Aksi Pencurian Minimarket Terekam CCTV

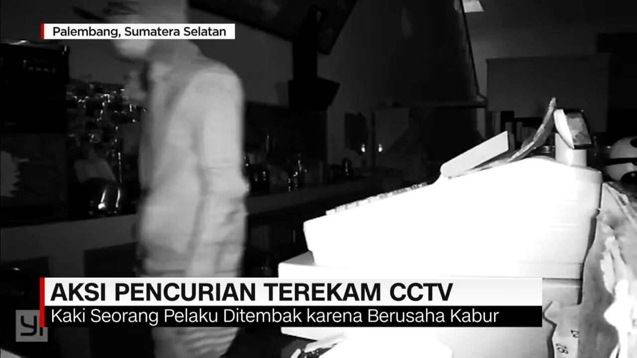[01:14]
Para pelaku beraksi dengan merusak jendela toko es krim di saat toko ditinggal pemiliknya.